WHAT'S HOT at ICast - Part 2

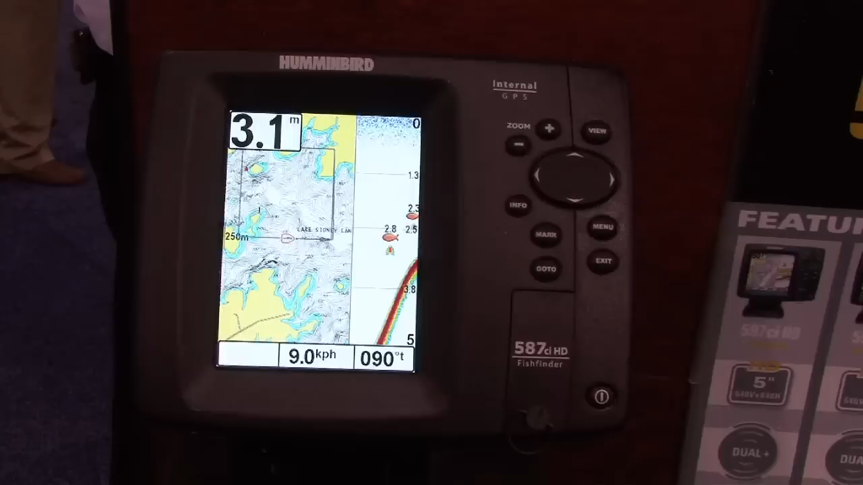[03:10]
On screen: depth 3.1 m, speed 9.0 km/h
One of the great features on this fish finder is the screen size also. This one here is a 640x480, but the next unit up is a 640x640.
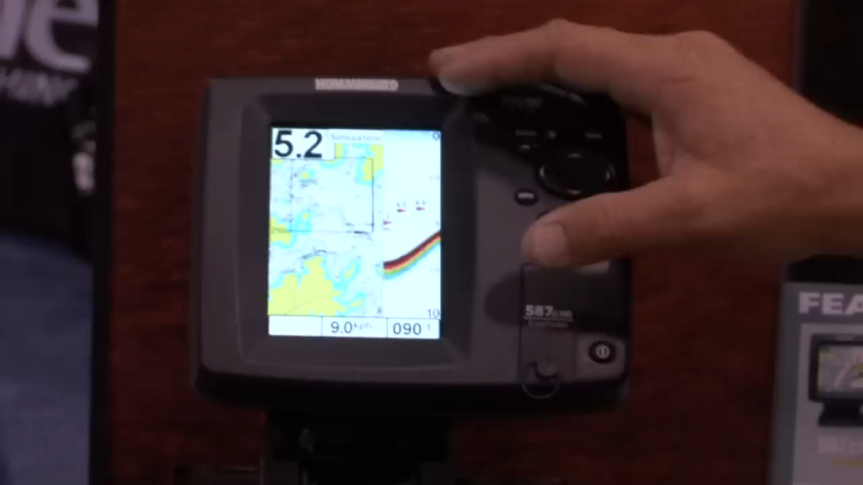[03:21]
So very large, very good resolution fish finder.
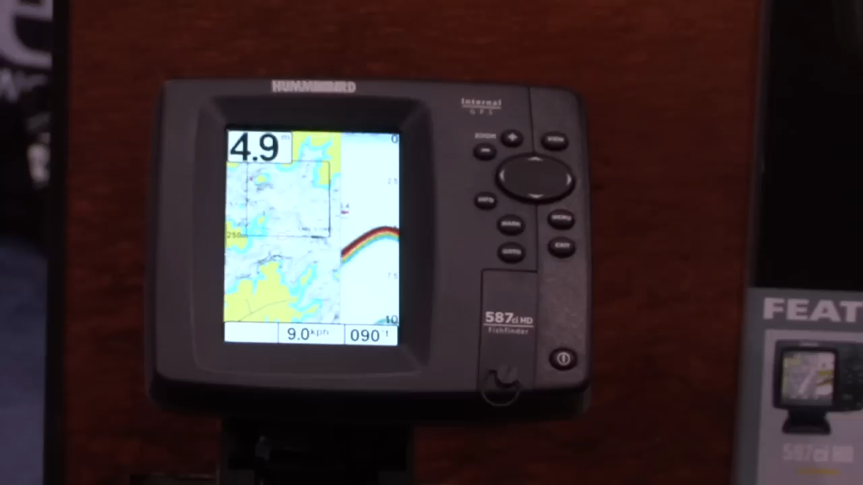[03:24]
Very easy to see when you're sitting back a ways from it while you're sitting in the kayak. So definitely a unit worth checking out.